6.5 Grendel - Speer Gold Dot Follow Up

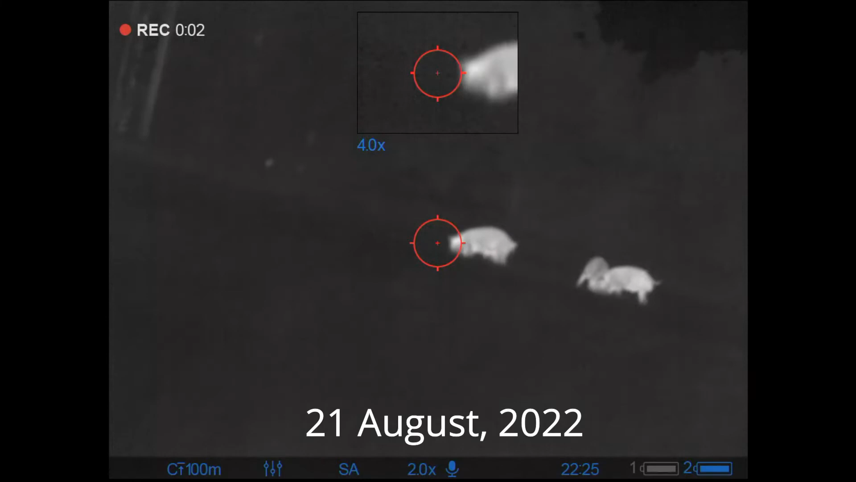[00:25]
i'm standing here in the rain it's raining not a lot of fun thank goodness these pulsars
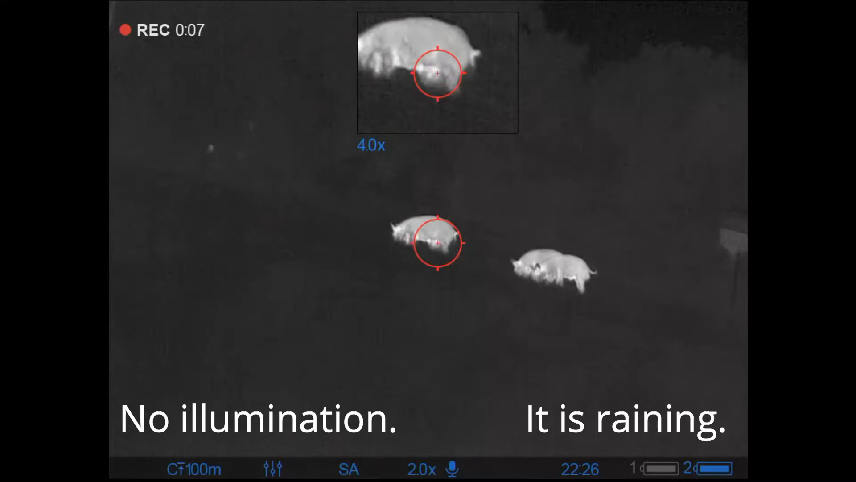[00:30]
do kind of cut through the humidity pretty well and you see right here i've actually didn't realize it but i've got a chance at two different twofers and
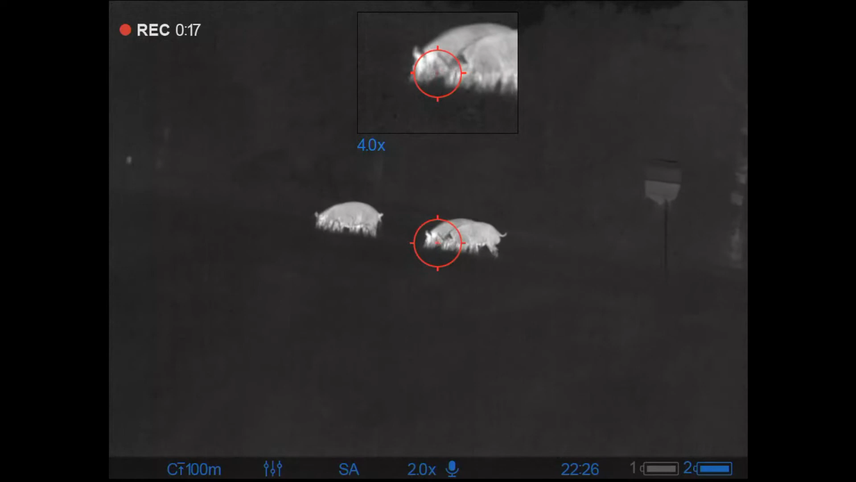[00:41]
i'm going to go ahead and let those ones go by and once i realize what's going on i'm
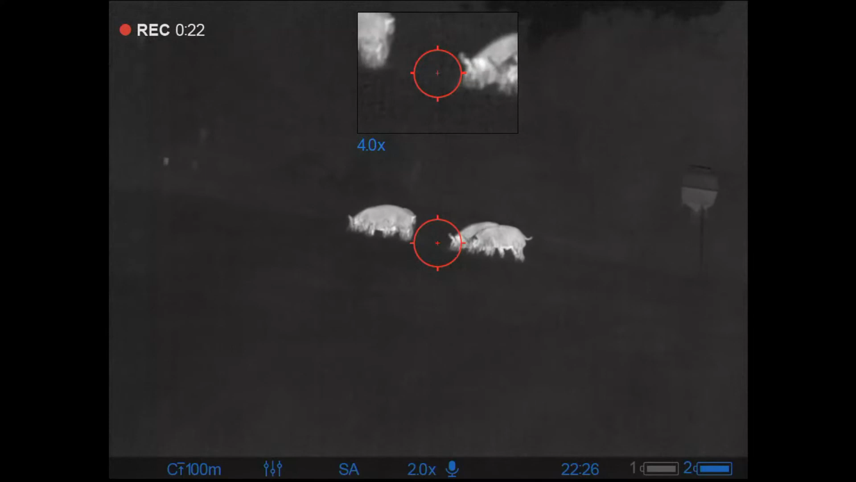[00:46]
going to try to take a shot here just as one hog crosses in front of the other and see if
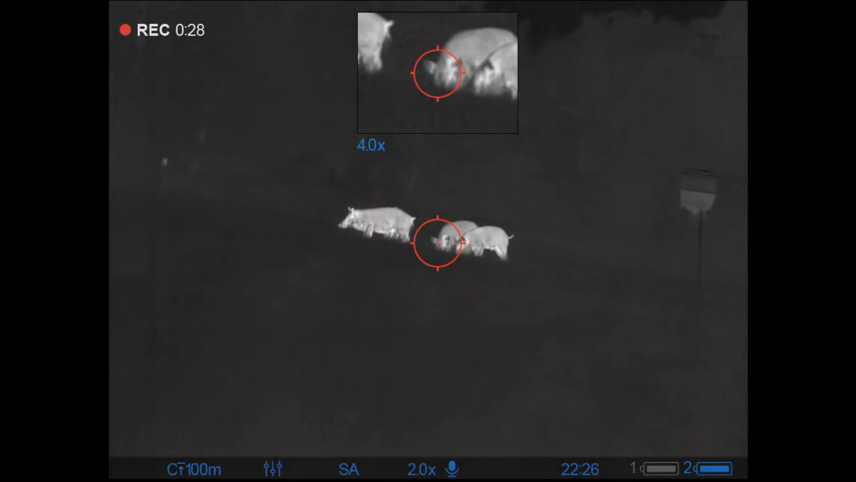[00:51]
i can't get that twofer back but i'm at 63 yards so let's see how this bullet does
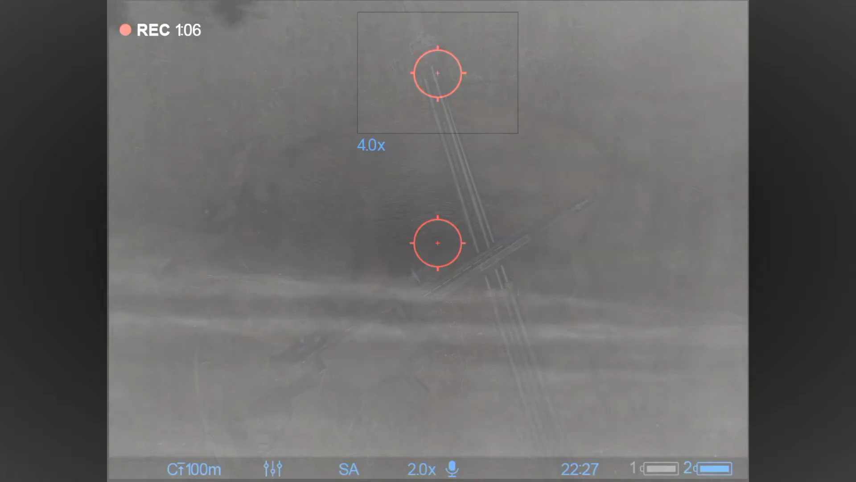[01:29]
take a look at this first hog you can see
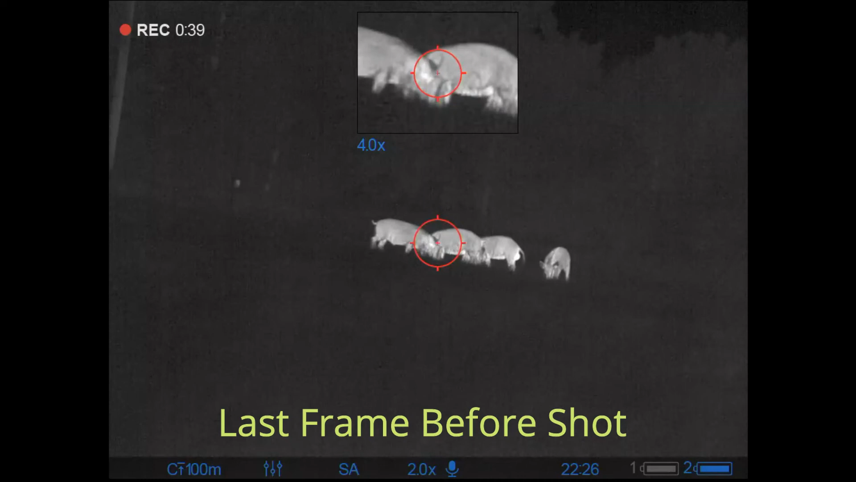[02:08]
the shot and the bullet obviously had passed through this hog striking the hog behind it
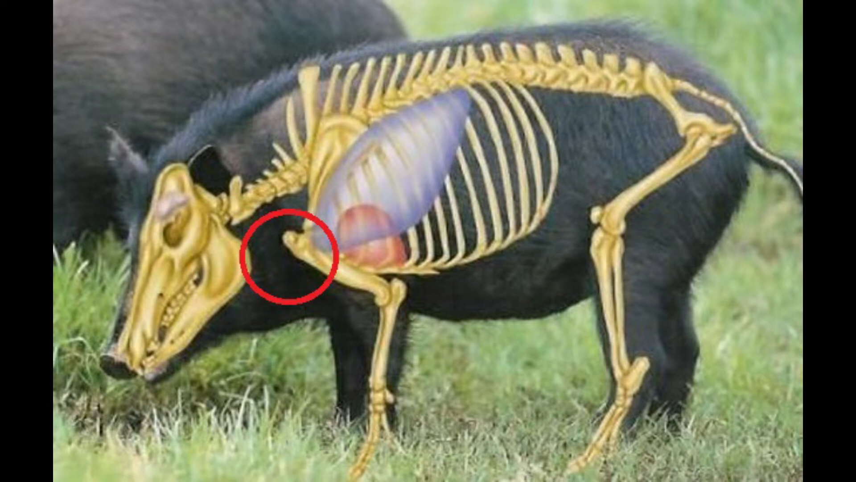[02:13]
somewhere in the lower neck region that hog managed to make it off the property who knows what happened to it but it was not recovered and here's the last frame
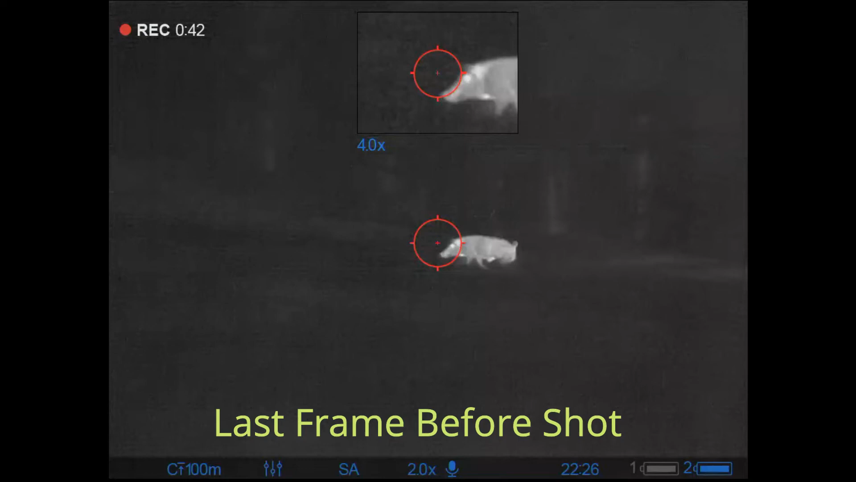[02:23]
before the shot broke on this running hog that was not recovered the lead looks good and you can actually see right here where the bullet was exiting somewhere
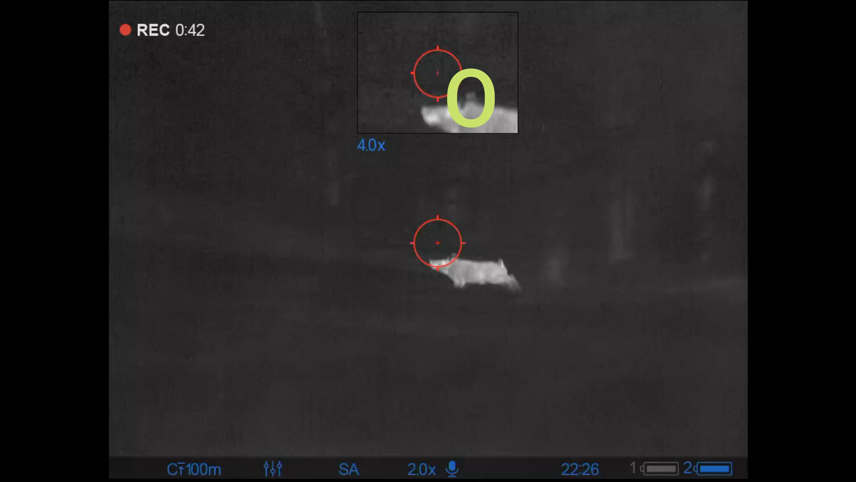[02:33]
on the high neck just behind the skull i'm guessing that this is probably right about where the bullet hit it did not transfer enough energy to break the